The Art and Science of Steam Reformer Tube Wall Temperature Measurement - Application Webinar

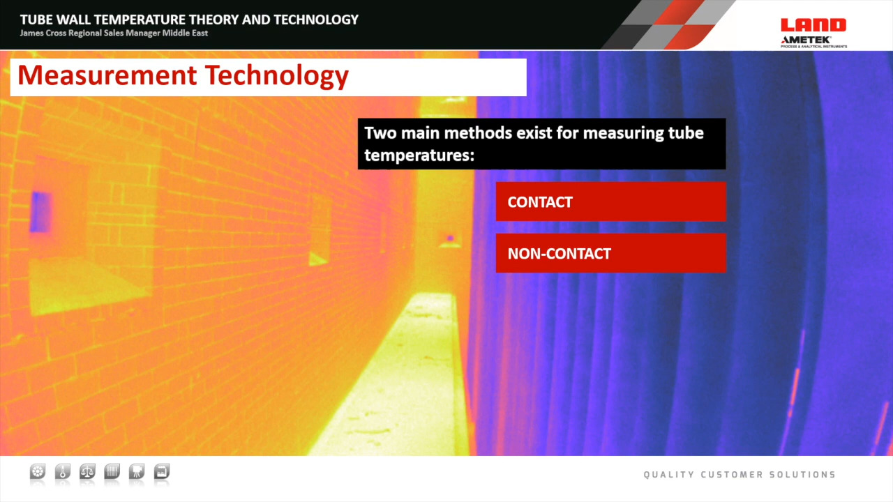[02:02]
So, there's two main methods for measuring these tube temperatures, contact and non-contact. When we talk contact methods, we're really talking about thermocouples.
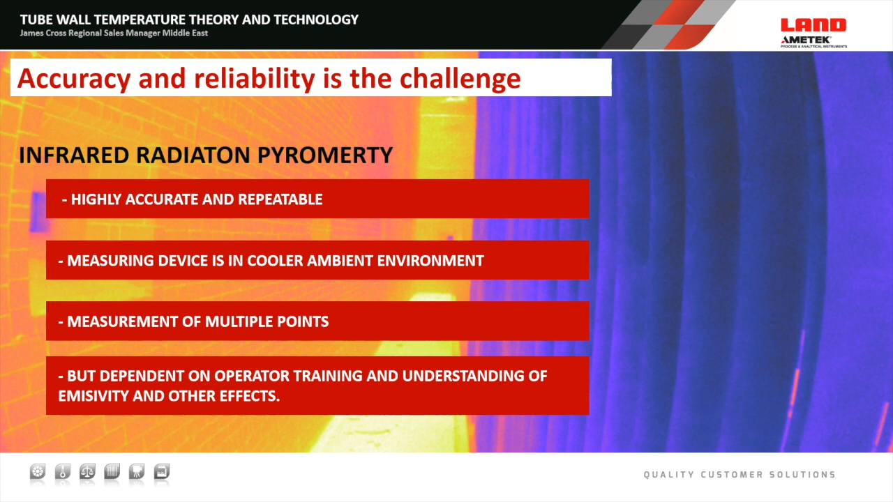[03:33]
And we can use this technology to measure multiple points as opposed to a contact method which is sitting in a single location. However, the measurement is dependent on operator training and having a good understanding of the emissivity and other effects. And we're going to talk about some of those now. Quick background into infrared parametries.
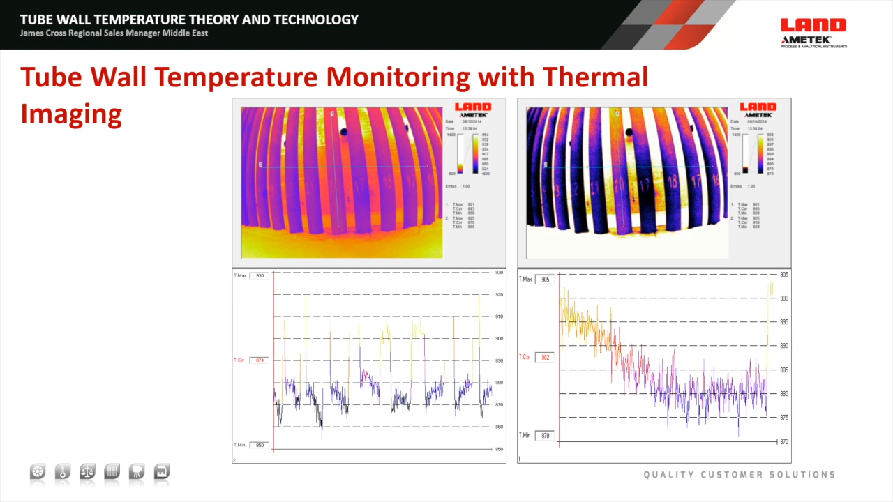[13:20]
And by looking vertically up and down the tubes, we can see the variation from the bottom of the furnace to the top of the furnace. So in this example, we'd need multiple cameras potentially to see the entire tube length.
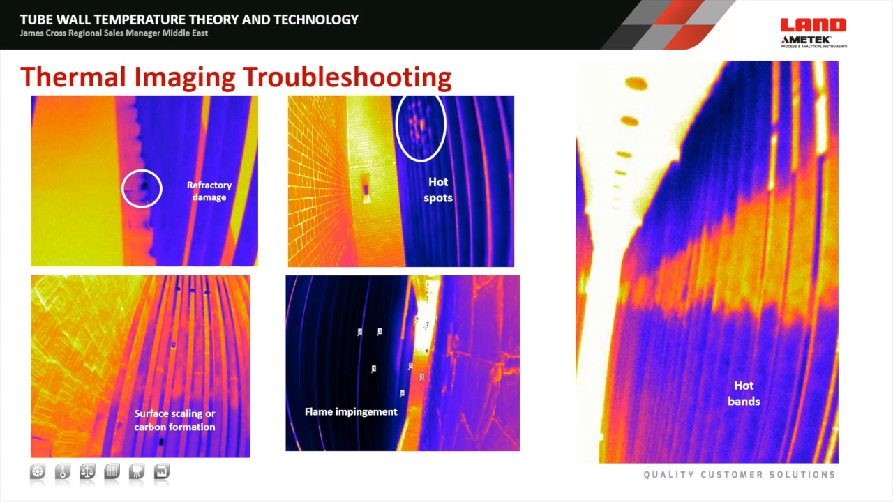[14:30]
We can also look at these hot bands and we can see if this is a real concern or if this is just a slight overheating issue.